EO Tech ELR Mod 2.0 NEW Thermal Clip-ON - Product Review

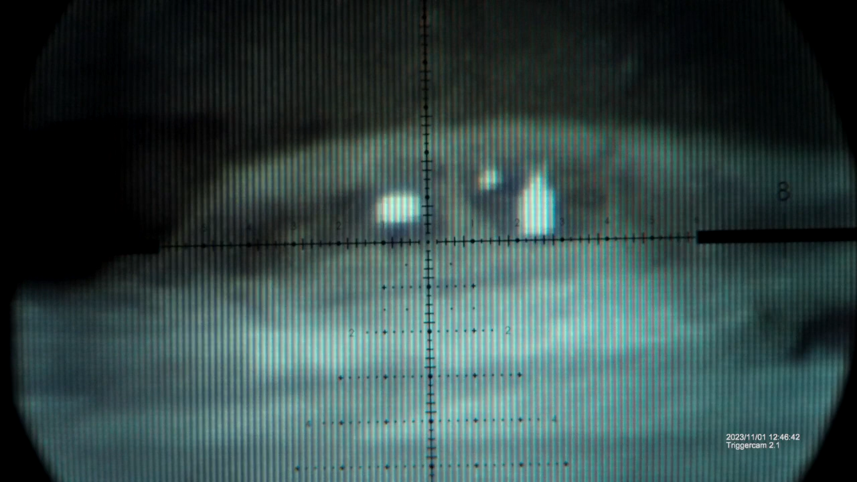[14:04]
Now, let's zoom up to 25. Here we are, 25 zoom on tangent theta behind the EOTech XLR 2.0 on a 25x12 inch plate on the left, a 9x9 in the middle,
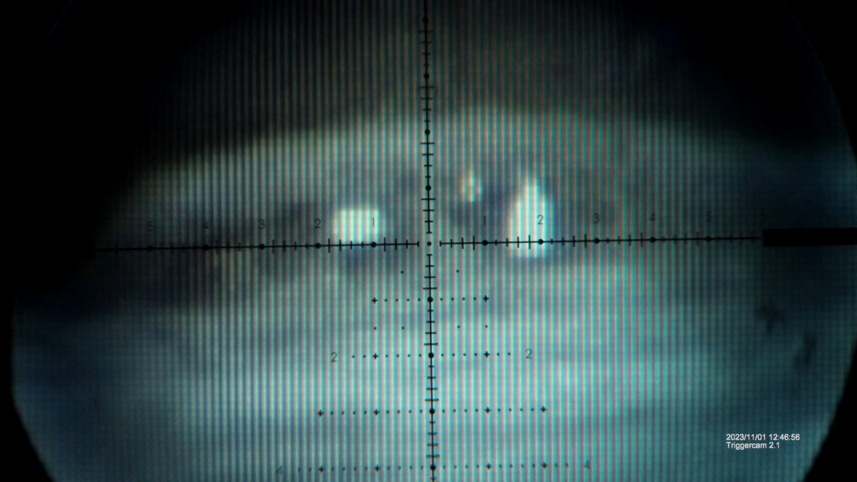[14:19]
and a Iron Maiden silhouette on the right. Actually, let's go all the way down. So I'm going to go down to 5 power, okay?
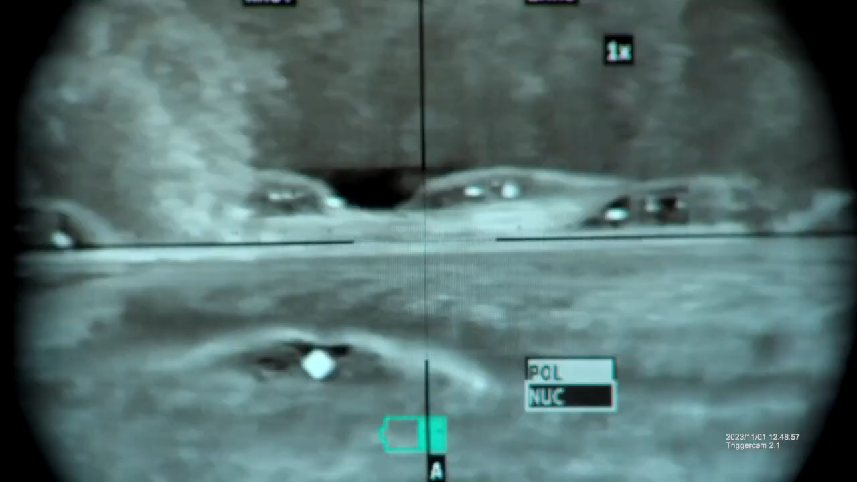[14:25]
So everyone see a target set. On the far left, we've got 600 in the middle, 300 to the northwest there.
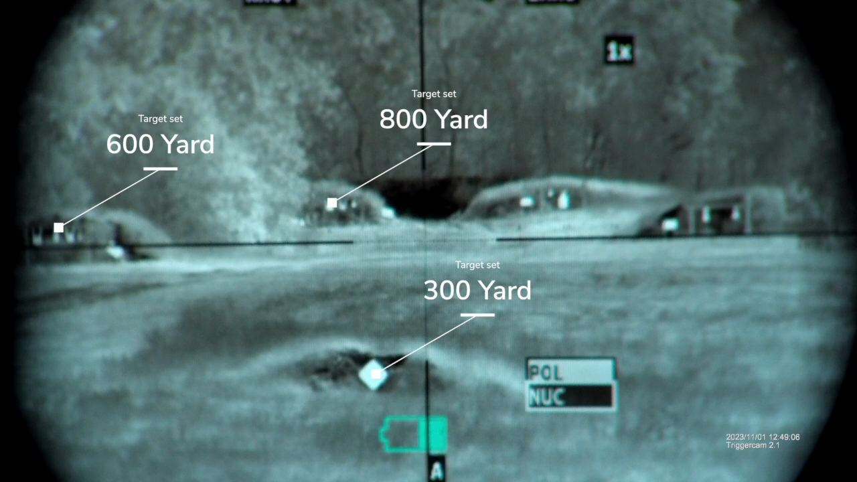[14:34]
Up in the catty corner, you got 800 to the right, 900, and then to the far right, 700. Let's juggle through some palette options. So here we are on white hot, obviously.
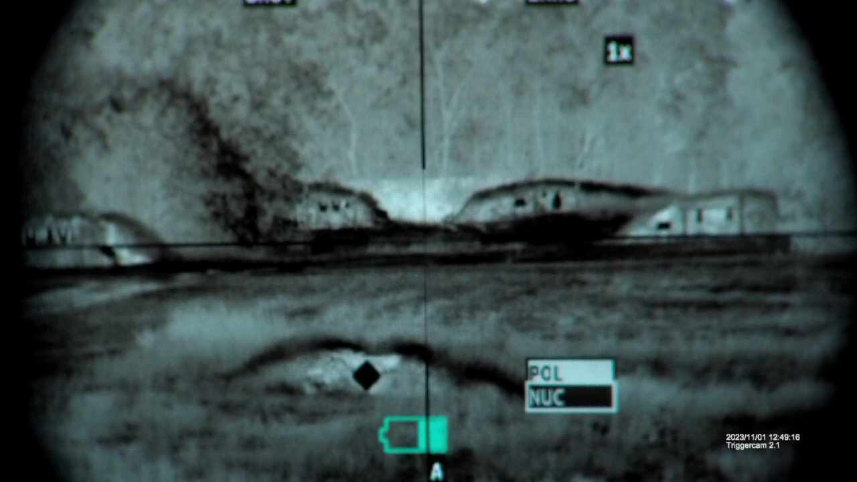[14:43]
Black hot. And then this is an edge detection. Scroll through those again, white hot,
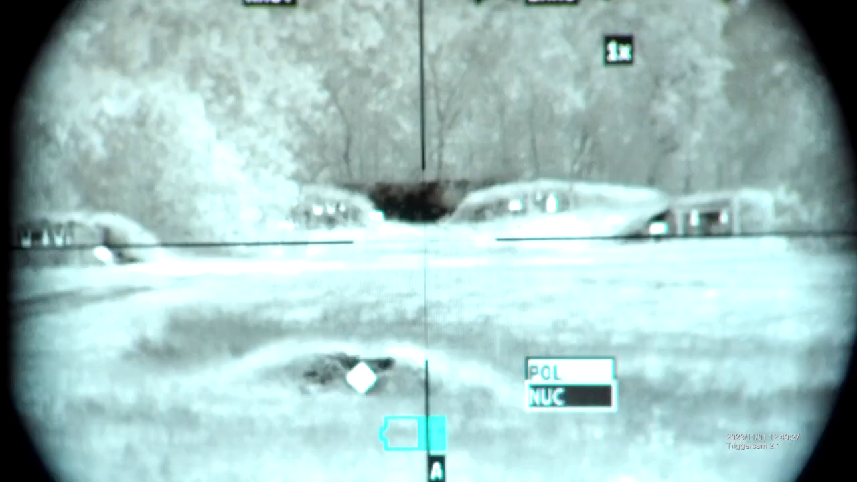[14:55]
black hot edge detection. Now let's zoom in and do that.
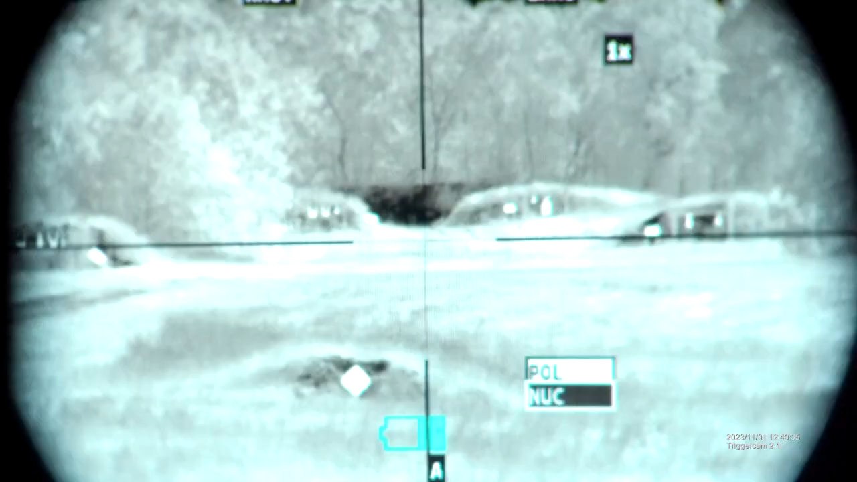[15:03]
So here we go, 10 power. That's 400 and 600 yard target sets. Let's do the same thing. White hot,
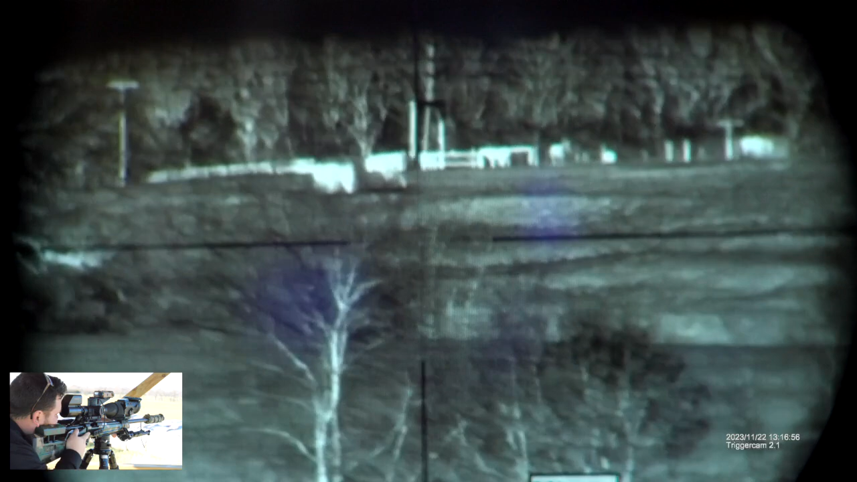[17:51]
these results are pretty good until you realize how far these horses are.
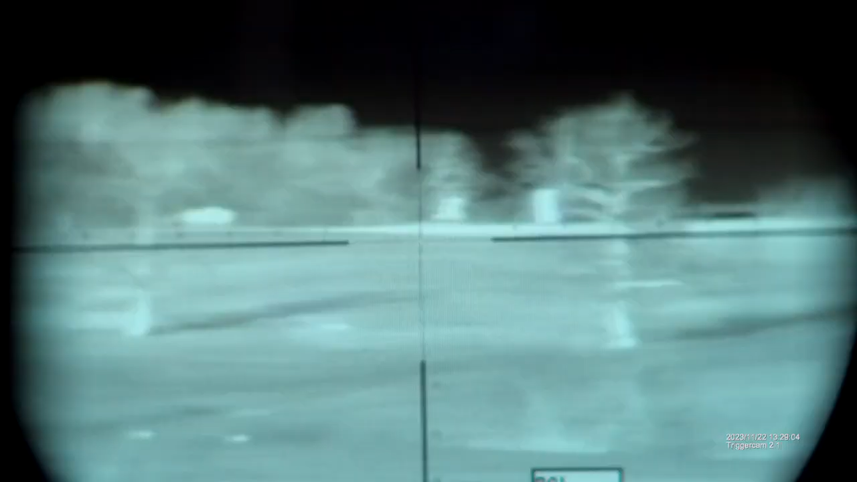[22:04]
How cool. Those horses are at